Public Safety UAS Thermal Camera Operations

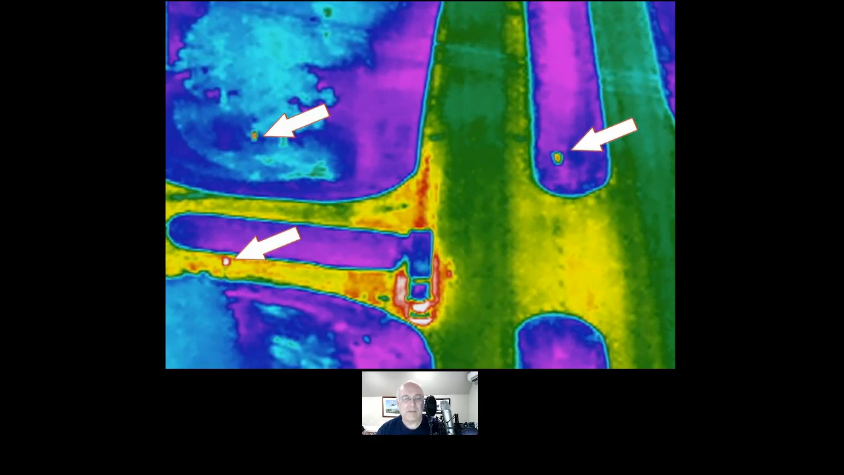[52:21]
You can see the areas where the arrows are. And firefighters went out to try to find the people who were just gawking and, uh, looking at this scene going on and we never could find them. Uh, so I went out the next day.
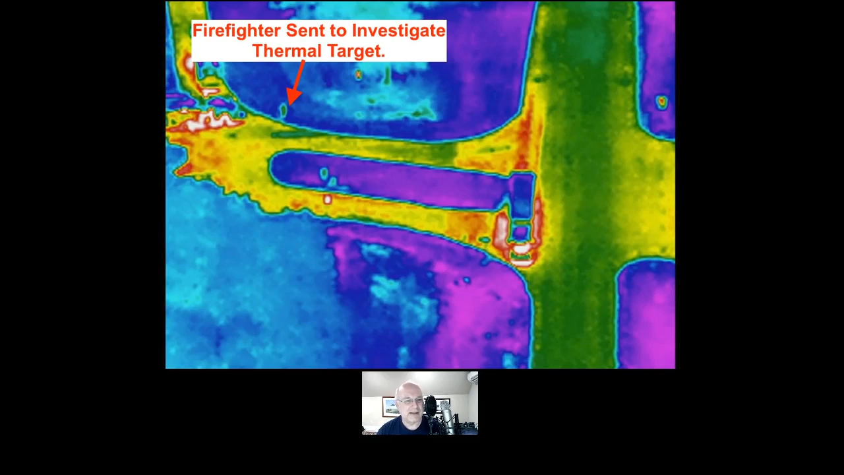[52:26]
Here's the firefighter sent to look at the thermal target, the person standing under the tree.
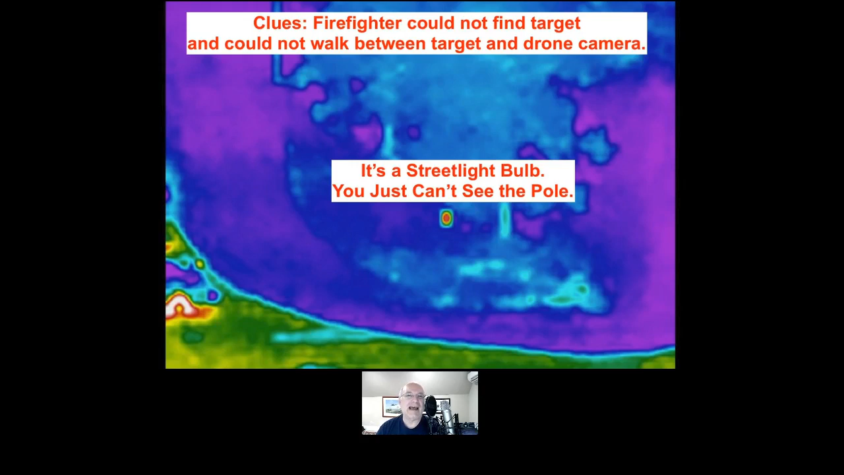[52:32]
But the problem is that it's just a really hot street light. Uh, and we can't see the pole. Uh, I think I've got a picture of, and that's the storm drain that was iron and steel or whatever.
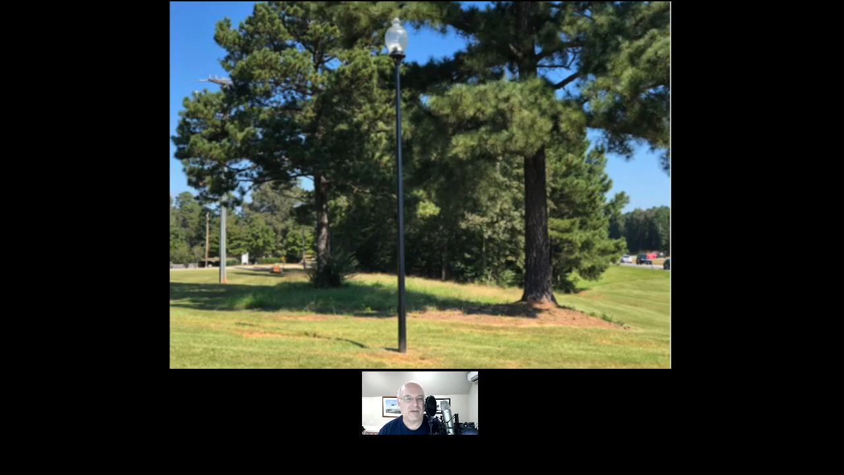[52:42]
And so this was the target. This is what it looked like during the day. Um, street light, hard to differentiate between just a person.
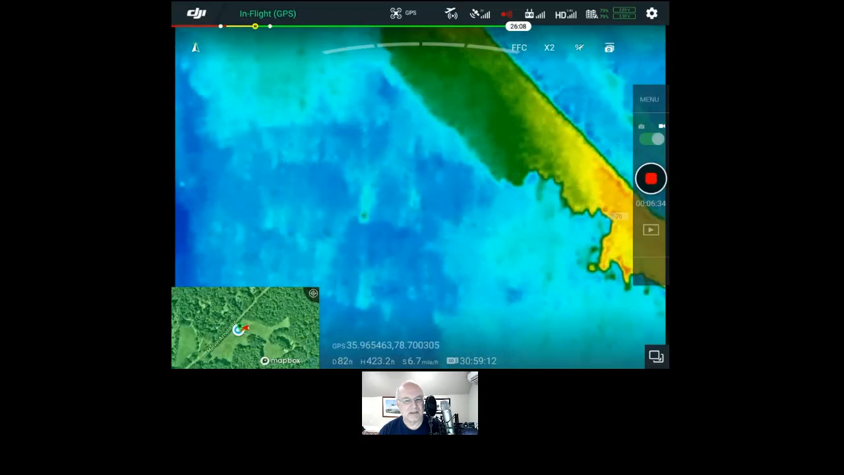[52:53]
And this is the same video that I showed you before walking towards the ground-based electrical transformer and the law enforcement officers.
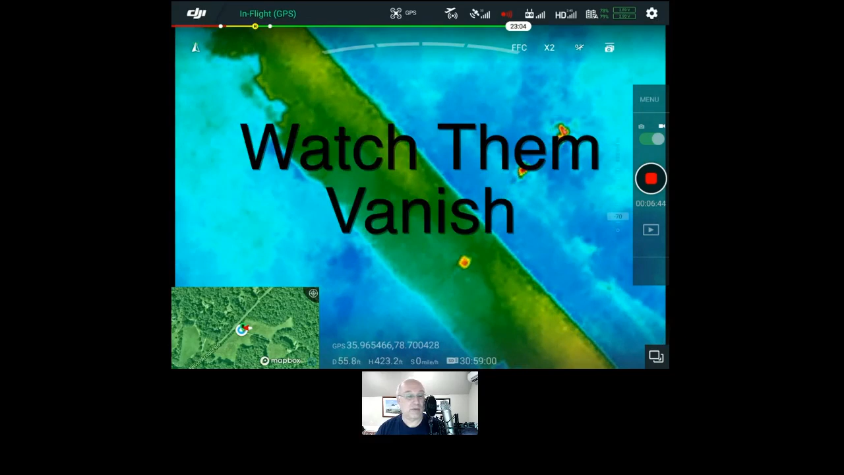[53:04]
When they're moving, you can better identify them. They're not big things with little heads that move around, but they do totally vanish under the trees.
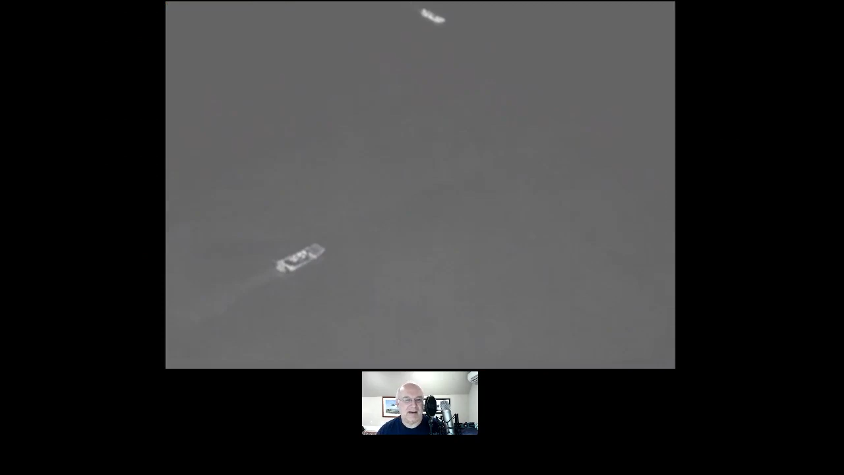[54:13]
So this is the white hot palette and it is very difficult to see. So if you were looking for a moving boat, in fact, since I did this, I, I use this, you'll see it in just a minute.
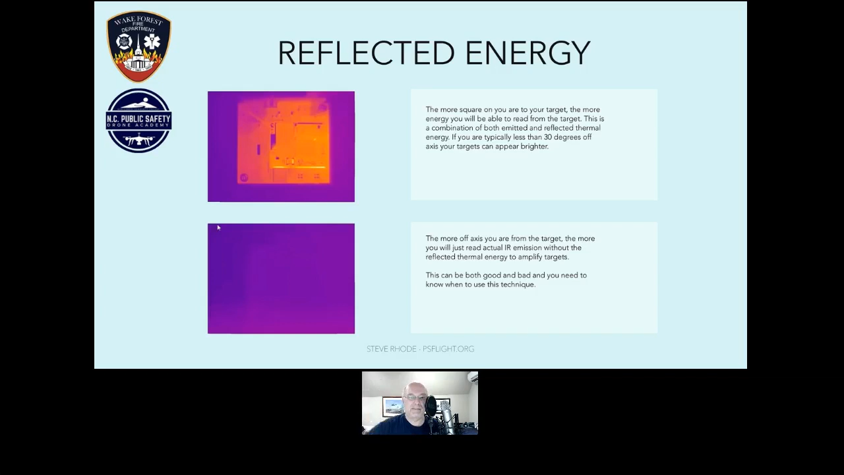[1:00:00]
your targets can appear much brighter. So if you're less than 30 degrees, which is 70 degrees and above, then your targets will be much brighter. If you're off axis, you may not see them at all. So here's what our long wave infrared cameras can't do. We can't positively identify an object. We can't see through vegetation. We can't look through glass. We can't look through water. We can't exactly measure heat.